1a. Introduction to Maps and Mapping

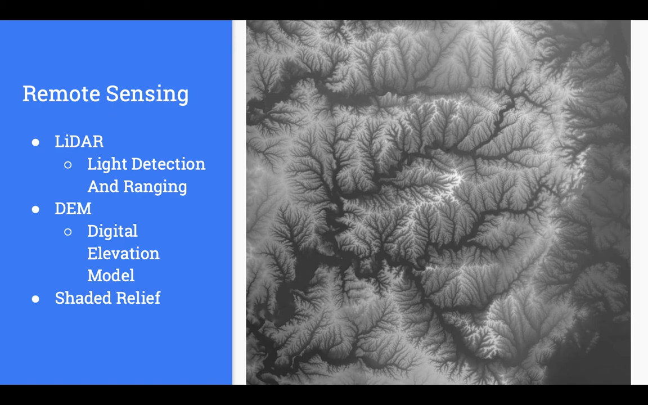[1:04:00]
You know, quickly, all this water is going to come down. So yeah, kind of, it's useful. Get a sense of what's going on. It can also be depressing when you realize just how scary life is around you for that kind of stuff. So that's one example of remote sensing. I'll see if we talk about it more, what we can do in this remote context here. But here's like the idea of shaded relief. So that's a similar, not the same DEM, but this would be the result of taking that original LiDAR data and producing shaded relief.
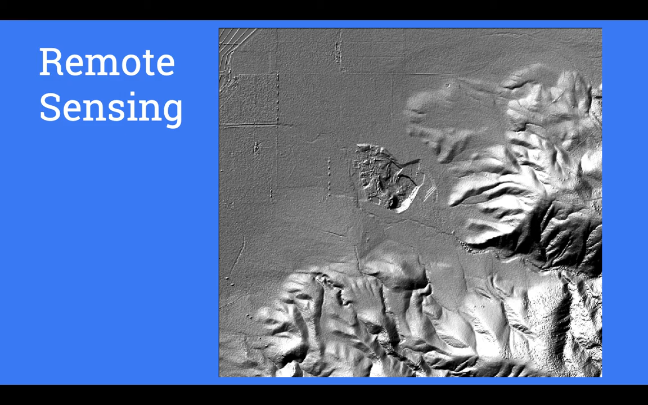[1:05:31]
It's going into the, you know, with the computer, trying to get rid of the human touch and just get a general sense of what the earth looks like in this particular area. And the idea is to help with things like flood modeling and all that, I suppose, although it seems like you'd want to keep your buildings and stuff there, but what do I know? All right, and then another thing we can do, this is an example of taking this started out as LiDAR